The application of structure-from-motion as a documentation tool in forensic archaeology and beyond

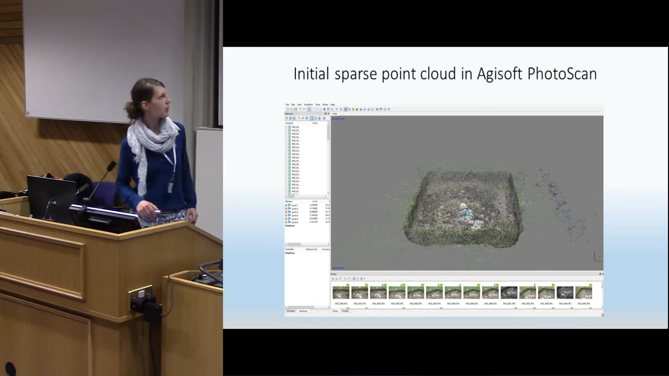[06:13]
And results in what you can see here. The so-called sparse point cloud. That is, you can, well, you probably can't read it. Close to 200,000 points for this. It's an image set of about 100 pictures. You can start seeing the outline of the scene you're looking at. Still not a perfect depiction though. So, what the software then does, it tracks the exit files from the images. Which is basically embedded information files in every picture you take.
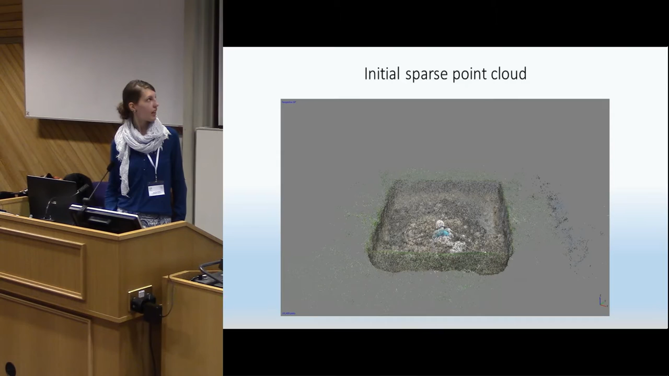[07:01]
And those files hold information on camera make and model, aperture, ISO values. All those information. And the software takes that information to recreate the image, the camera positions from where the pictures were taken. So, you can see that here are those blue rectangles. That is all the pictures. All the locations from where the images were taken. And once it's done that, it tracks more image points that might not be visible in as many images as the initial ones. Most software require about two or each point to be visible in about two or three images.
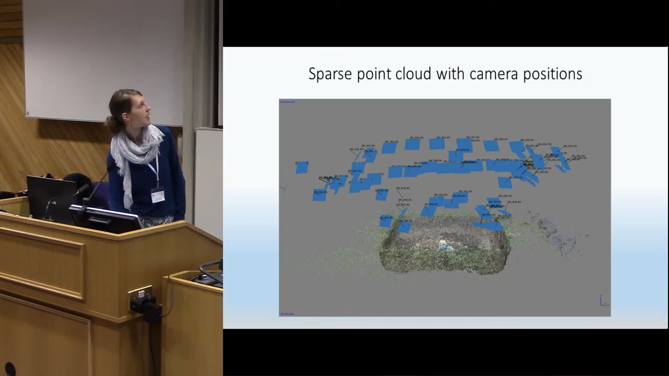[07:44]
So, using the camera locations, we can then add more points to it. Make it more detail, resulting in a dense point cloud. So, you can see we've added some more details. We've filled in a lot of the points. It looks much more like the real life thing.
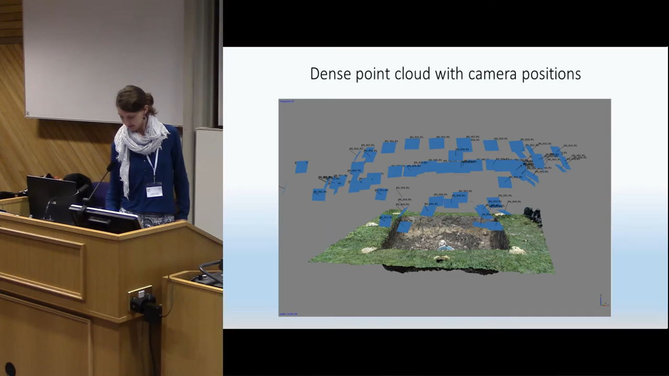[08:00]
You can just see a few images of it closer up. You can still see it's just a point cloud. So, you've got holes throughout. But you can clearly see the object that's been captured. And rotating it, you've got a few more angles. You can see this is the actual 3D model of it. So, this is essentially what you get from a laser scan as well. The only difference is because this method is pixel based. So, it uses also the pixel color information.
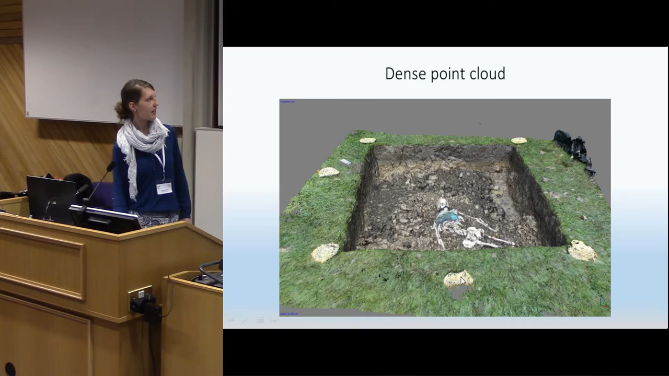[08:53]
So, what you can then do on that model, you can do your reference it. You see those yellow circles that we've placed around it. What we've done is measuring all those points with the GPS.
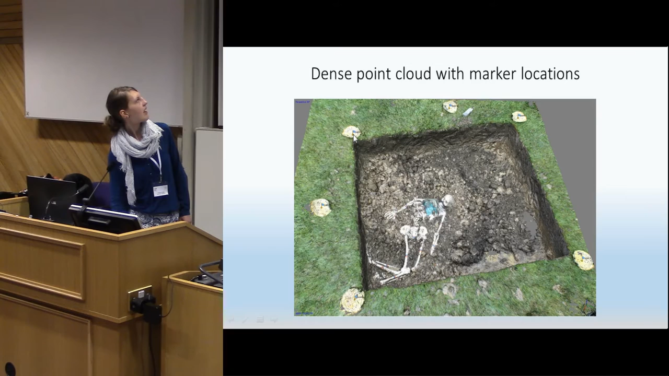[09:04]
And you can then enter the coordinates in the software. Pick the points that you've measured. And you then get the arrows here. You can basically geo-reference it. Or you can just, if you don't have a GPS on, you can just take a reference measurement on the scene.
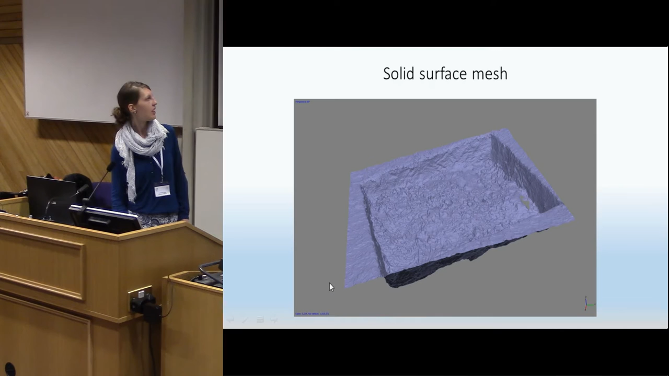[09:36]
So, this is the mesh only. That is just the surface model. And then you can add texture to that.
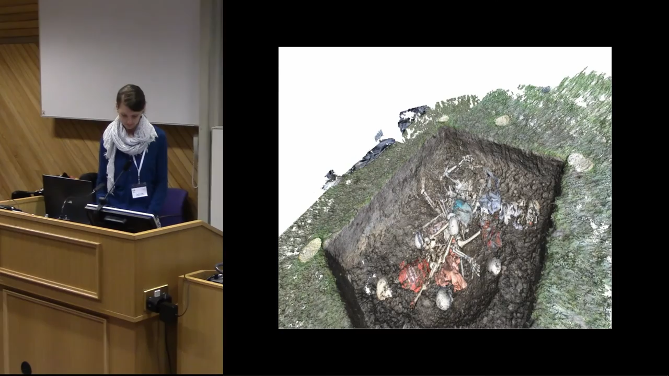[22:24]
That's like, for example, the distance measurement or just the dimensional aspect of creating a three dimensional scene.